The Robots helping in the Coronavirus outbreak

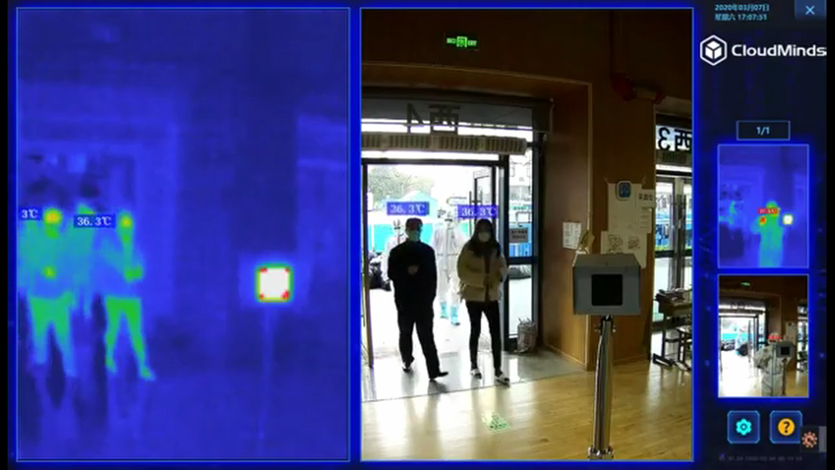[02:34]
If a person entering the hospital showed fever symptoms, the AI platform would alert the human medical staff.